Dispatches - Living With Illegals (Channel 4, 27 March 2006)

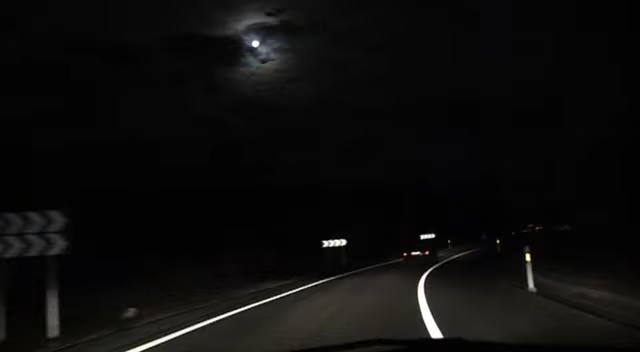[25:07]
We take back roads and wait for the all-clear signal from the scout car ahead.
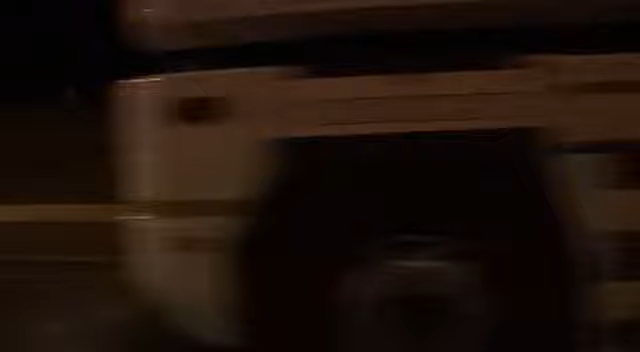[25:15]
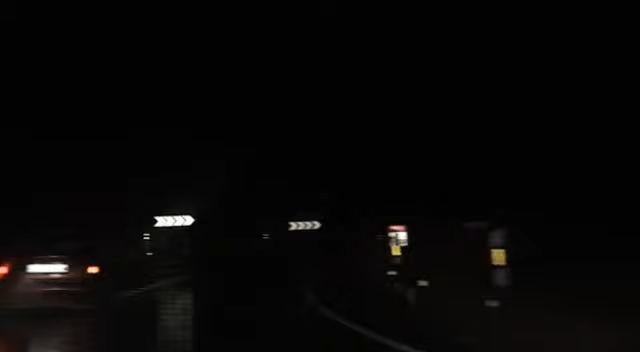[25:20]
We cross the border. There's no sign of the police. We arrive in Papillon with relative ease.